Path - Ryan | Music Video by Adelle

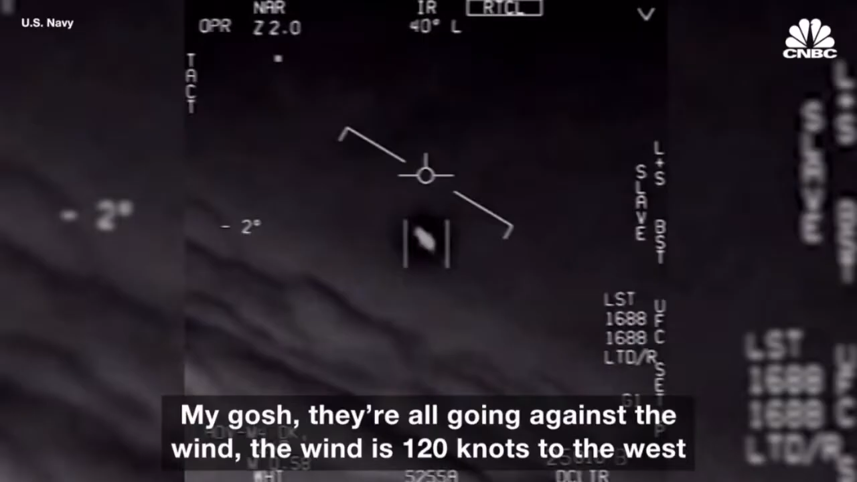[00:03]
against the wind. The wind's 120 knots from the west. Oh, that thing, dude.